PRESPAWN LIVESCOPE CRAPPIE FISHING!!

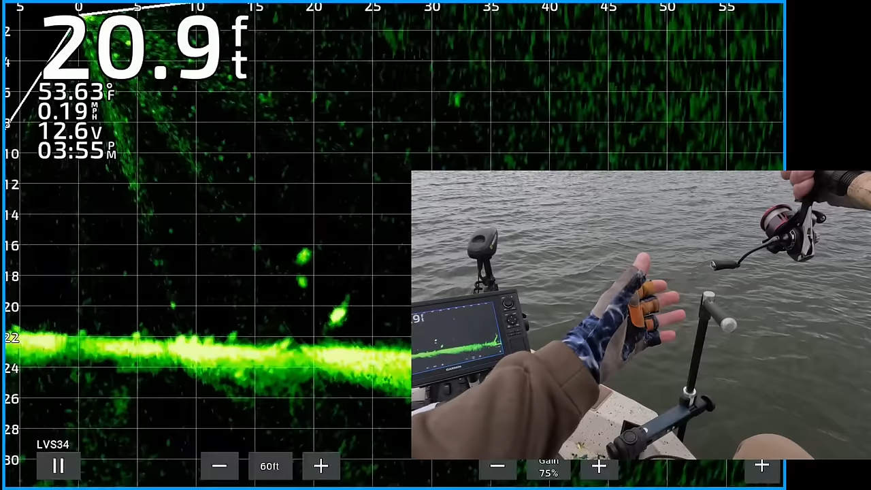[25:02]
On screen: depth 20.9 ft, water 53.63°F
There's a couple crappie. There's my jig and weight dropping down to him. One of them is about two, three feet off the bottom. See if we can get him interested. There's my jig right above it. Kind of twitching it.
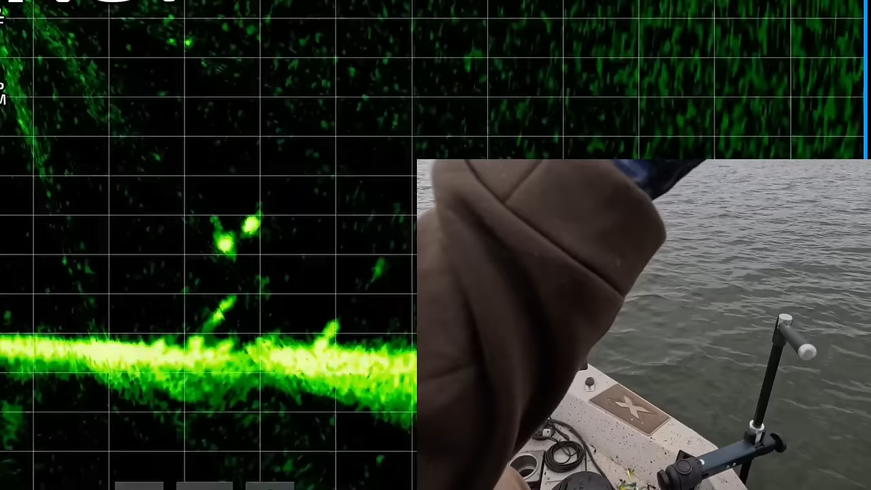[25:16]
You got him. Better stay locked here.
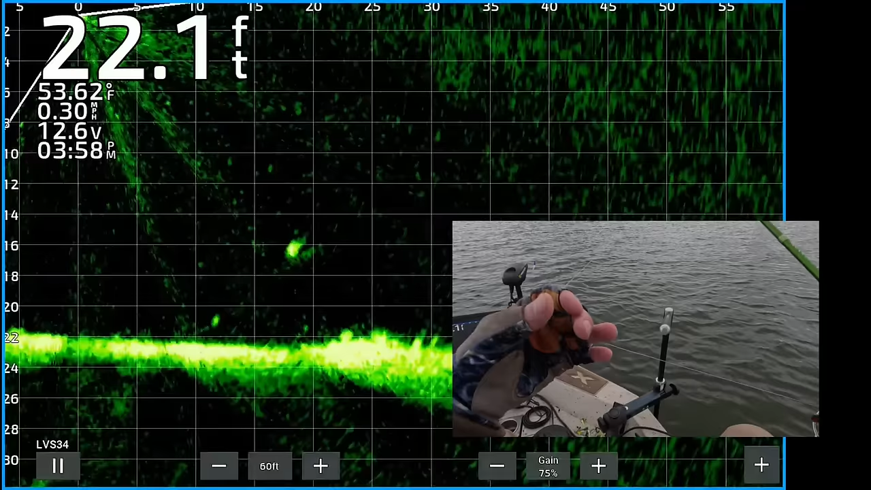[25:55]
On screen: depth 22.1 ft, water 53.62°F, speed 0.30 mph
Look at this one. 18 feet from the boat. There's my jig and weight coming down to it. Bringing it to the fish. Oh, he's already turned. He saw me twitch it. Got interested. Now he's following it. Coming from underneath to move in for the kill.